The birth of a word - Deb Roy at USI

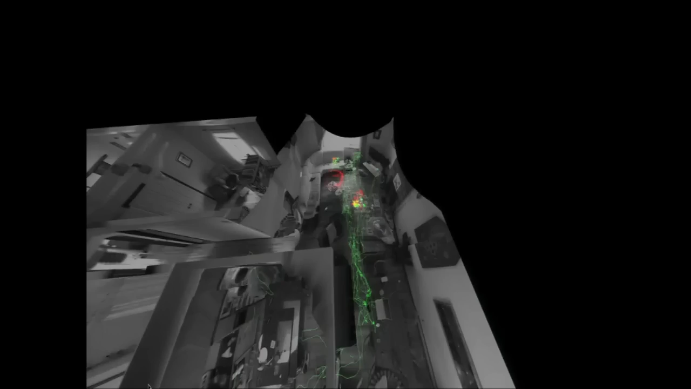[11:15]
And we're looking at paths left behind in time over a 30-minute period.
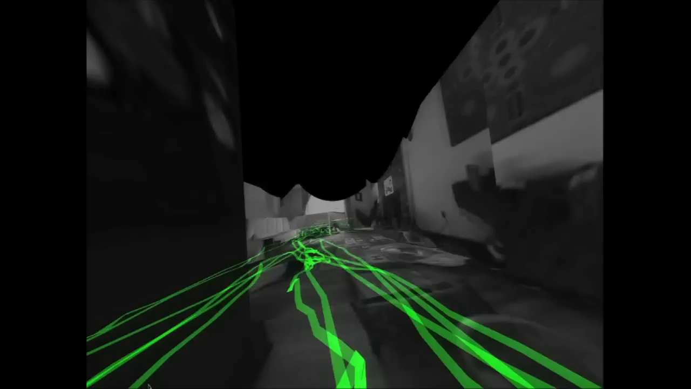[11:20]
If we let time now be the vertical dimension, what we can actually reveal are these three-dimensional structures where these knots of two colors are what we call social hotspots,